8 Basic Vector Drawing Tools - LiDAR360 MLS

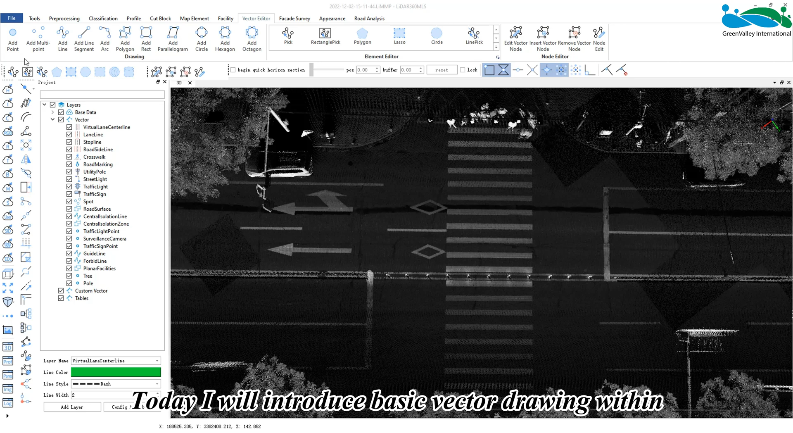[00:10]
Hello everyone, today I will introduce basic vector drawing within LiDAR 360 MLS. This function is mainly to add shaped vectors such as points, lines, surfaces, circles and arcs. It should be noted that all tools in the drawing function must be used on the corresponding shape layer. Otherwise, an error will be reported.
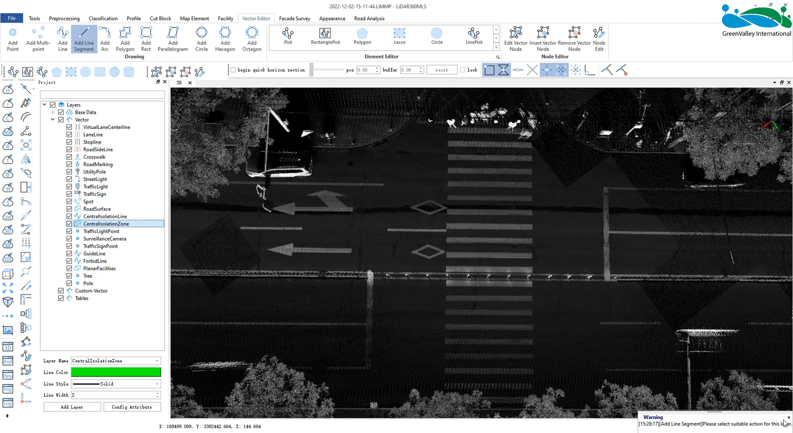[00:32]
Within the point layer, activate the point button and click the place to be drawn in the point cloud.
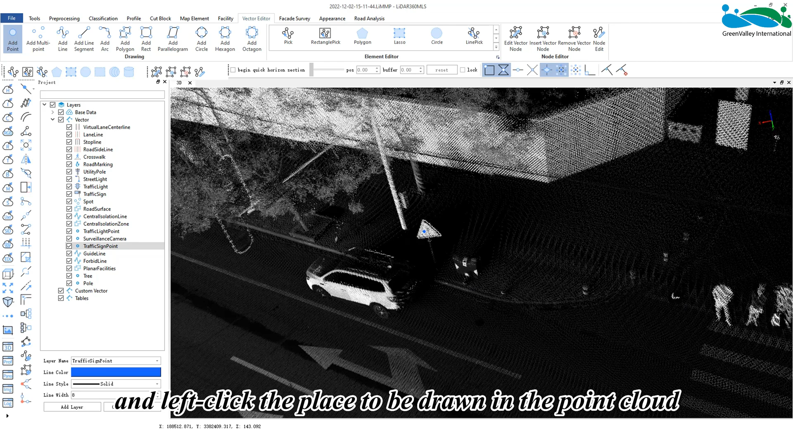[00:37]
Similarly, activate the multipoint button within the point layer.
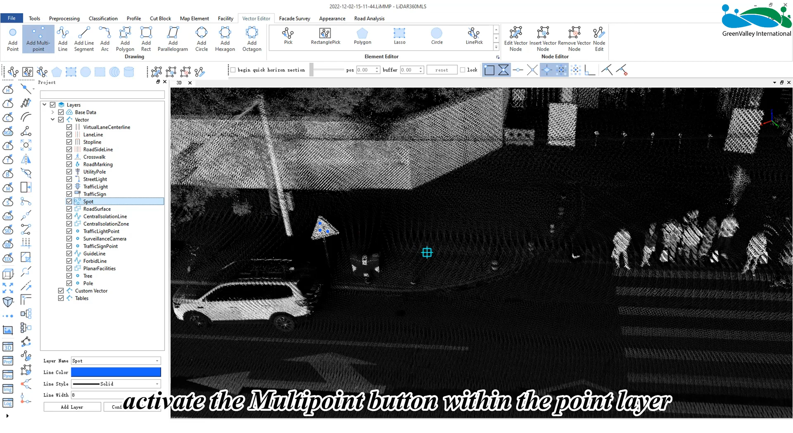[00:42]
Continuously left click multiple points in the point cloud and finally double click to complete the drawing.
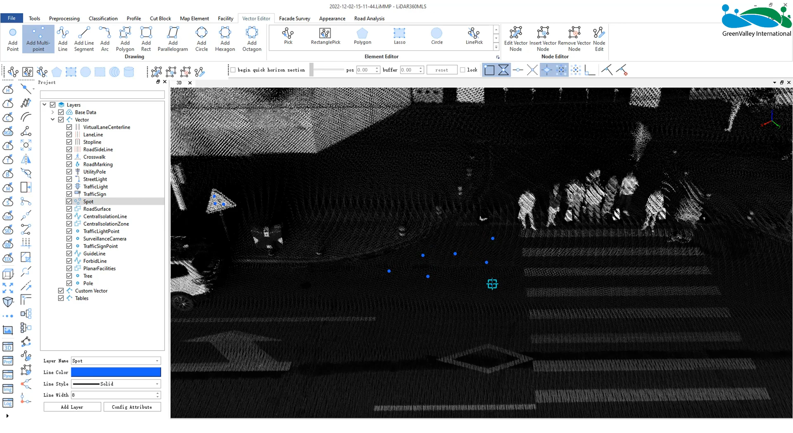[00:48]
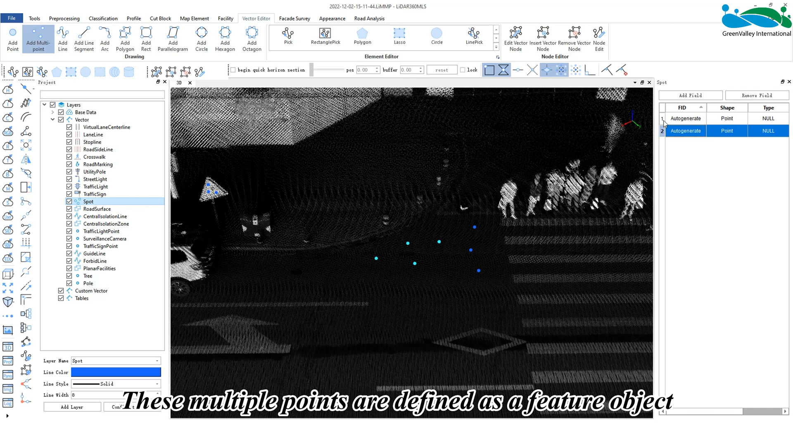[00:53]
At this time, these multiple points are defined as a feature object.
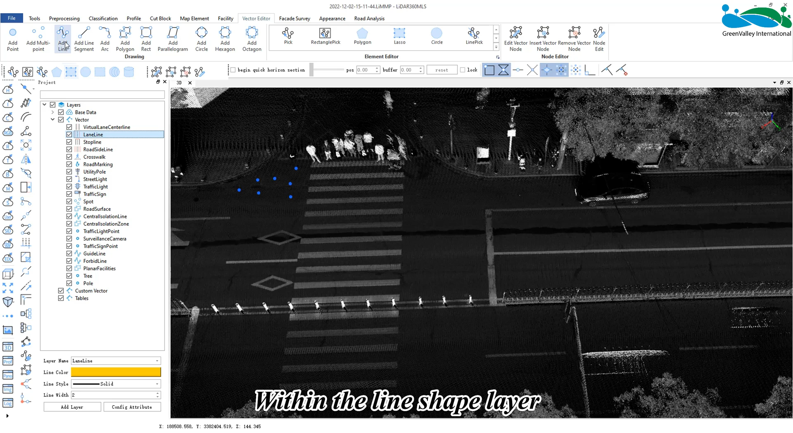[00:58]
Within the line shape layer, activate the line button. Left click to confirm multiple nodes of the line along the drawing point cloud.
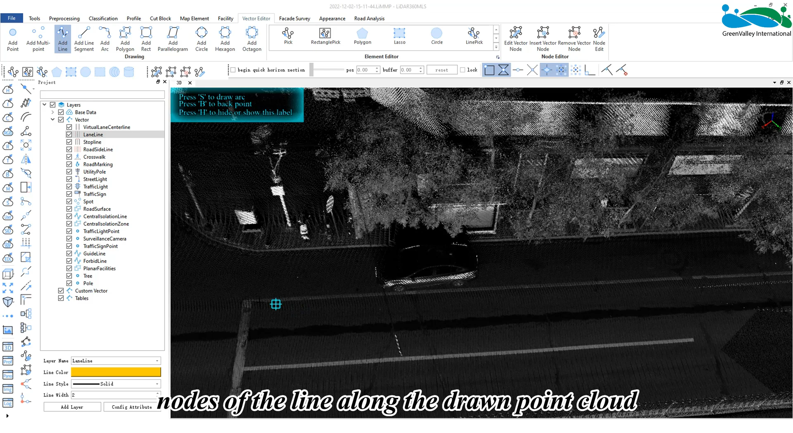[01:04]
Right click to recall the drawing nodes and tap the S key to switch the mode of drawing arcs.
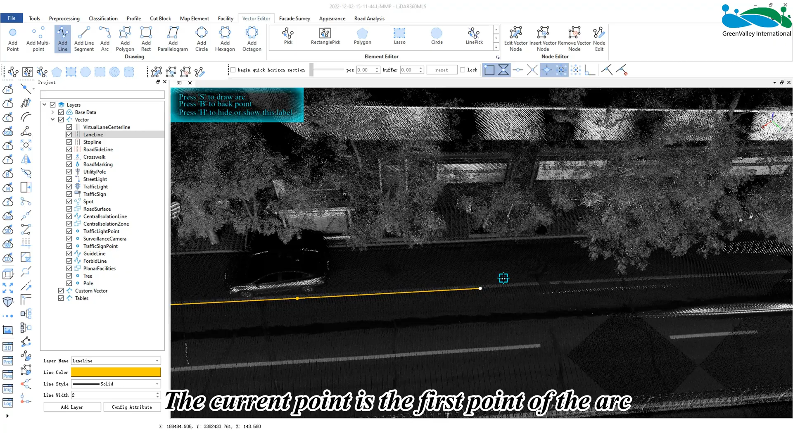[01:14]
The current point is the first point of the arc. The second point is its end point.
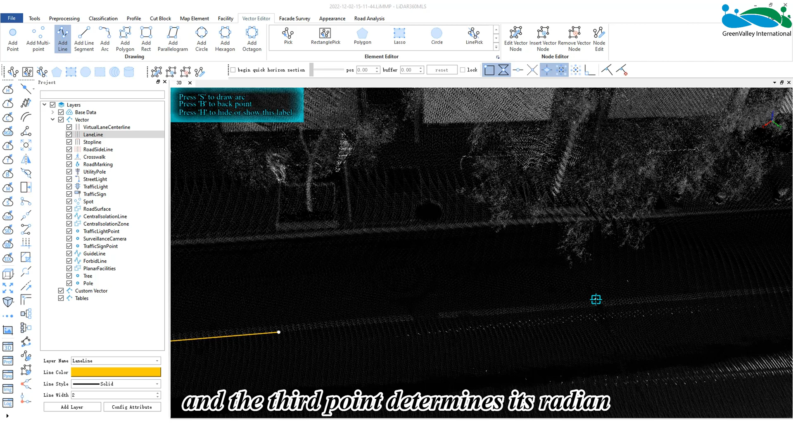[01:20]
And the third point determines its radian. And the drawing of the arc can be completed. The line and arc can be switched multiple times during the drawing process.
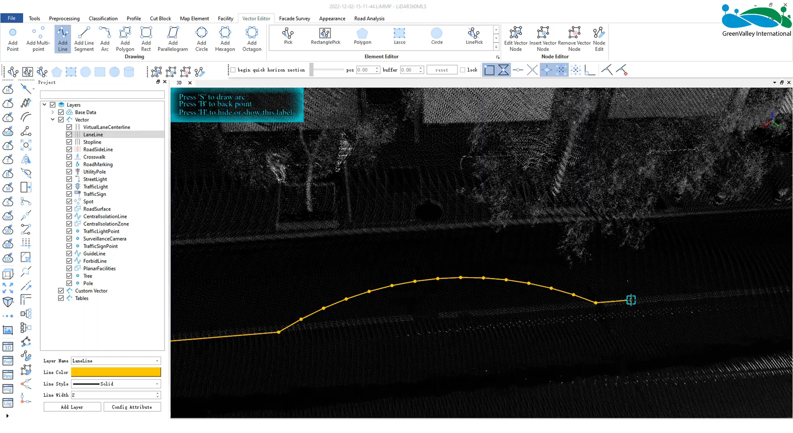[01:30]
And finally double click to complete the drawing.
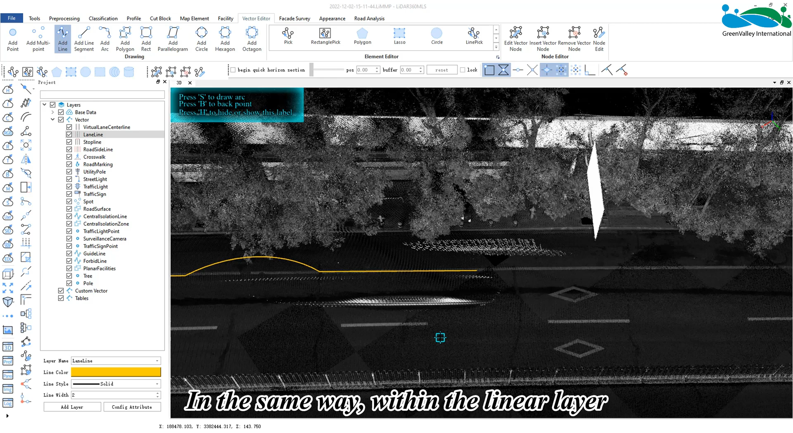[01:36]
In the same way, within the linear layer, activate the line segment button and left click to confirm
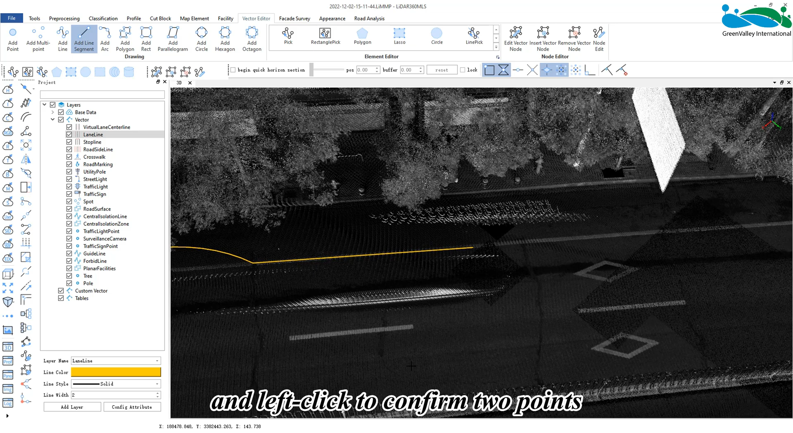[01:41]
two points of the line segment along the drawing point cloud.
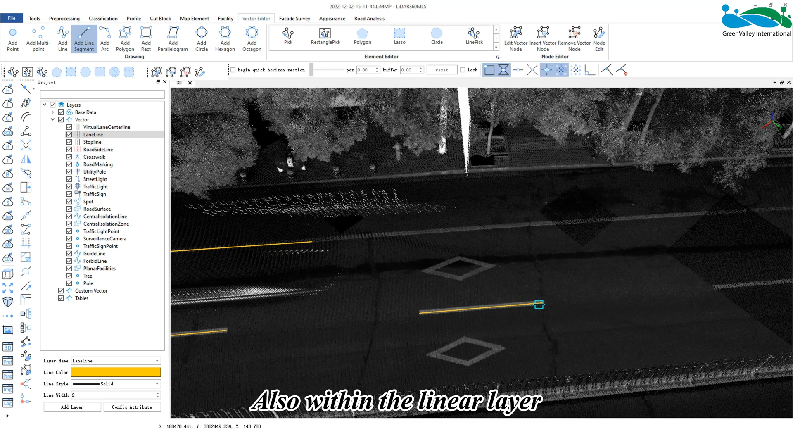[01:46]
Also within the linear layer, activate the arc button. Left click to determine two key points respectively.
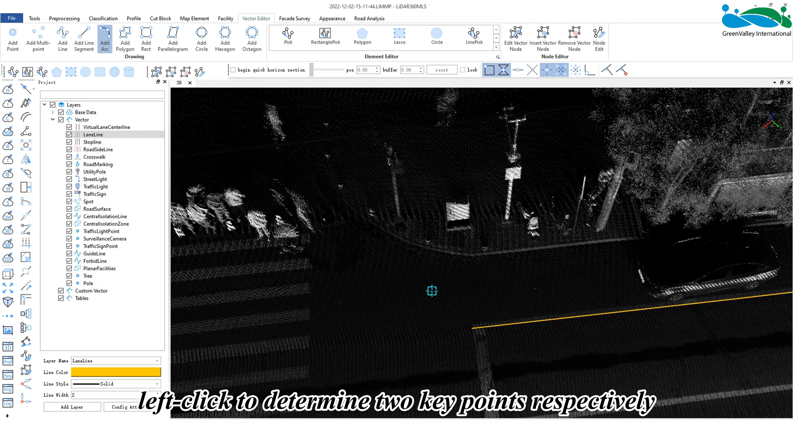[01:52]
And then drag the mouse when the arc model fits within the point cloud.
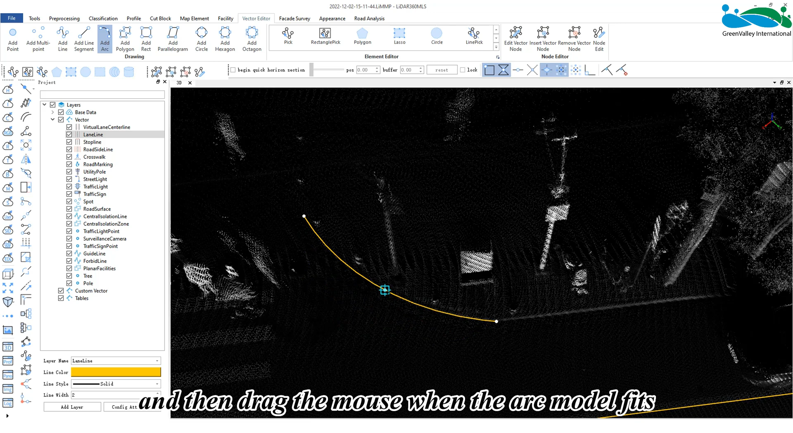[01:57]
Left click to complete the drawing.
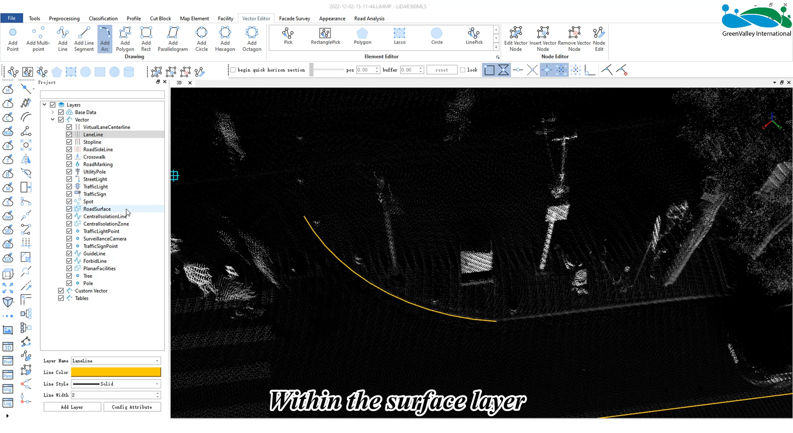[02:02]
Within the surface layer, activate the polygon button. Left click multiple points continuously to confirm the nodes of the polygon.
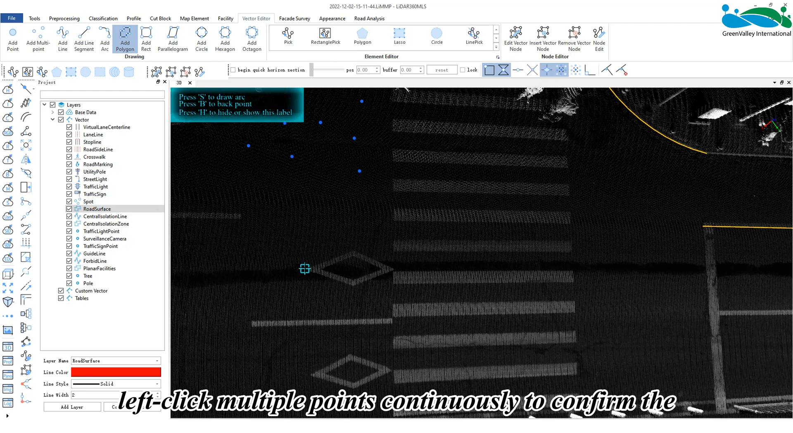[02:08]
Right click to recall the drawn nodes and tap the S key to switch the mode of drawing arcs in the polygon. The current point is the first point of the arc. The second point is its end point.
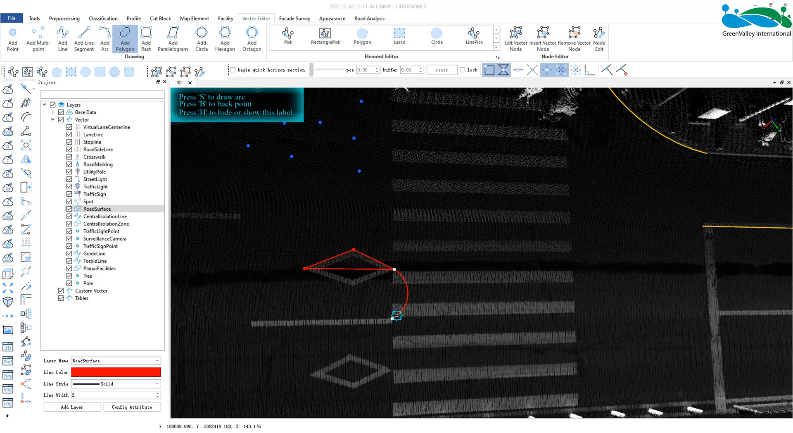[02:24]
The third point determines its radian. And the drawing of the arc can be completed. The line and arc can be switched multiple times during the drawing process.
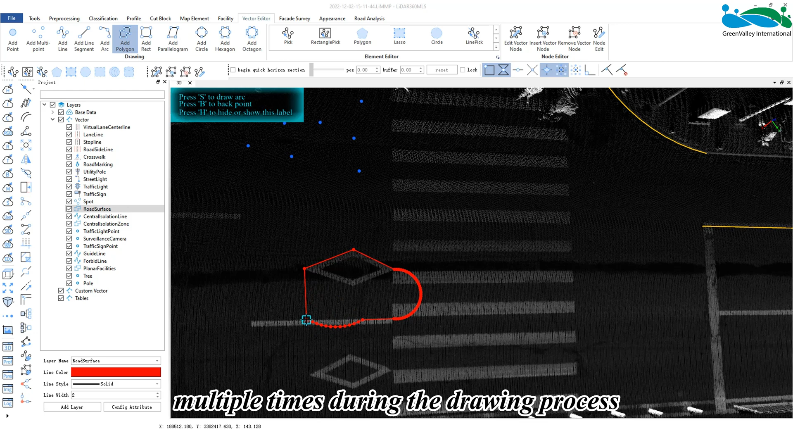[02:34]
And double click to complete the drawing.
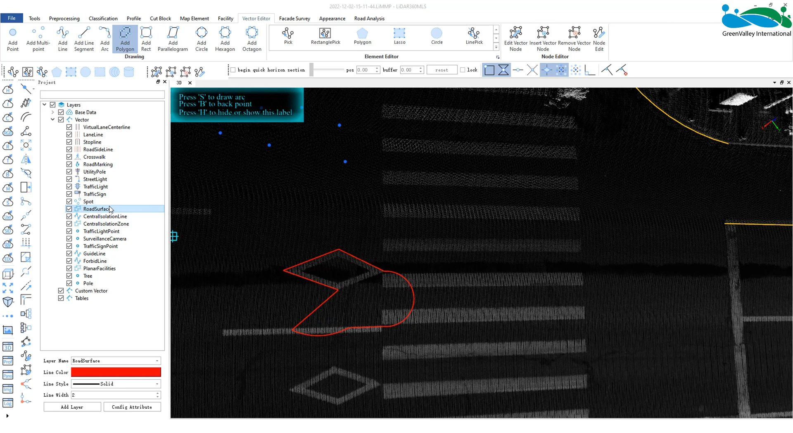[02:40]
In the same way, within the surface layer, activate the rectangle button.
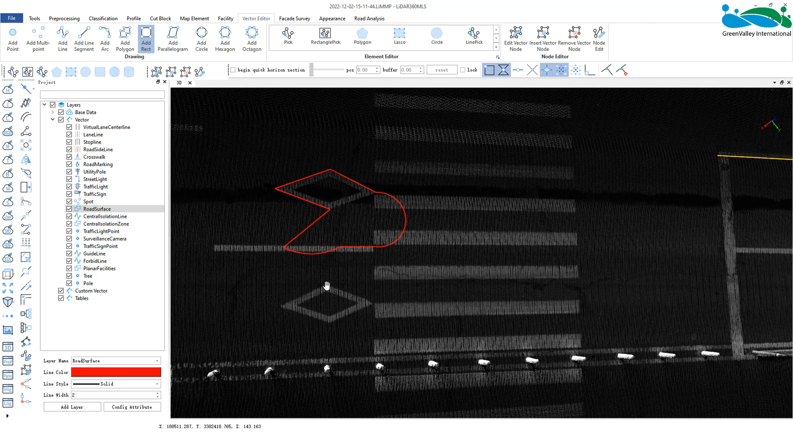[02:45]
Left click the two nodes of the rectangle and right click to cancel the drawing.
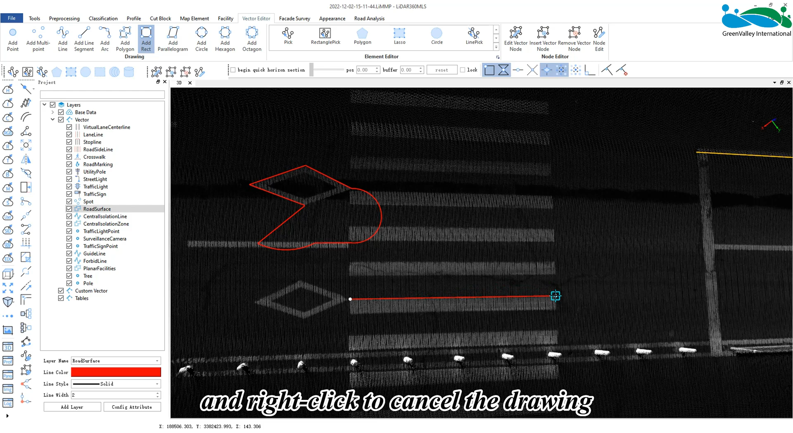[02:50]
Finally, drag the mouse to determine the length of the rectangle and left click to complete the drawing.
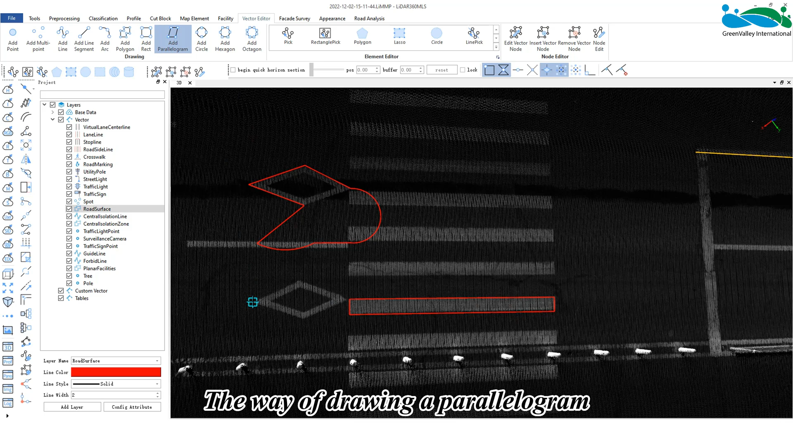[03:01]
The way of drawing a parallelogram is the same as the rectangle.
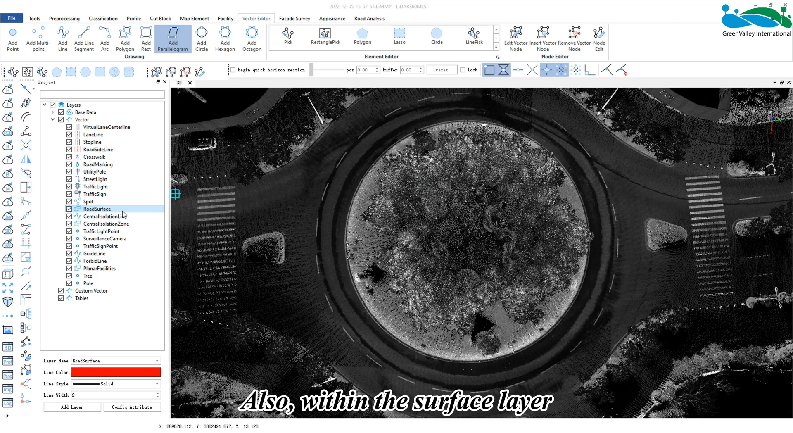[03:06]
Also within the surface layer, activate the circular button. Left click two key points,
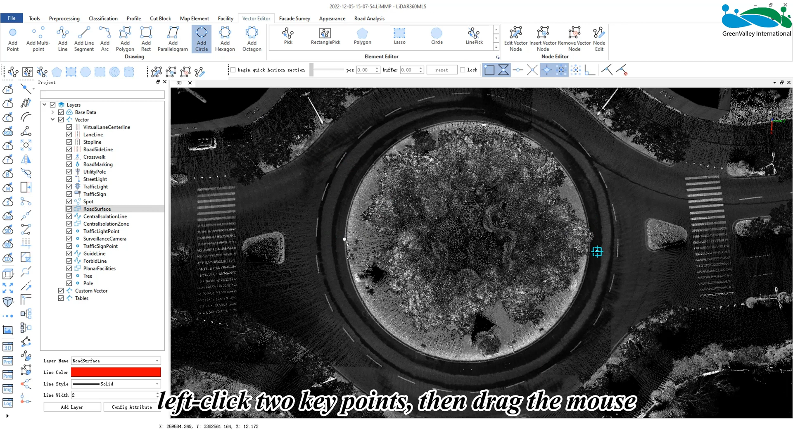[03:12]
then drag the mouse when the circular model fits within the point cloud. And left click to finish the drawing.
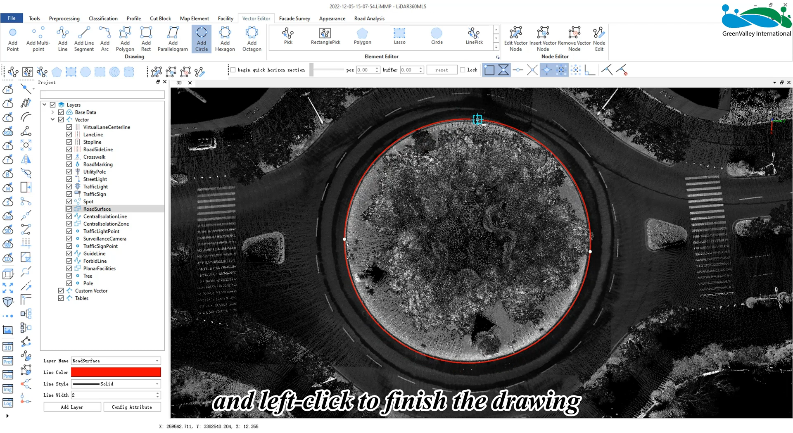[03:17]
Within the surface layer, activate the hexagon button.
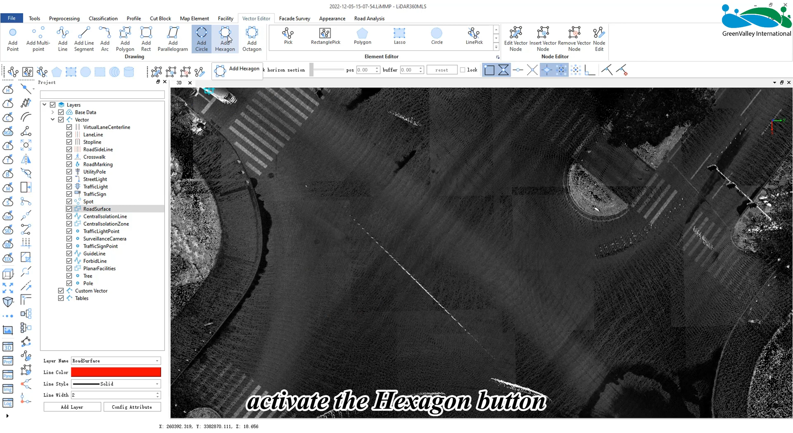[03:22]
Left click the point cloud. Select the center point and drag the mouse. Then a hexagonal display window will appear in real time.